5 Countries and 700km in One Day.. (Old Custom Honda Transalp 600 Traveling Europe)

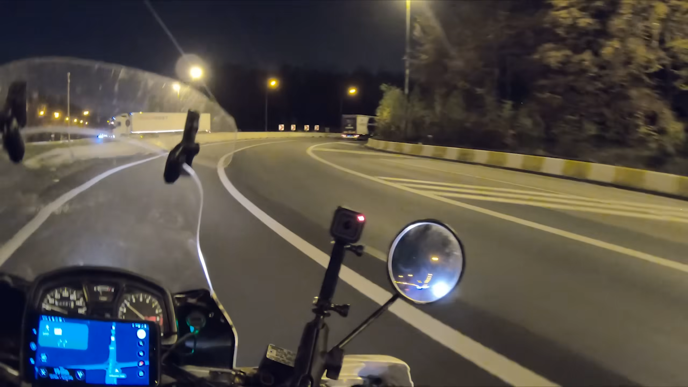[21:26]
Instead of going straight up north into the Netherlands, I'm on the ring of Brussels now. Going around that big capital of Belgium. So Atlas is a little bit excited being back in her country and all that.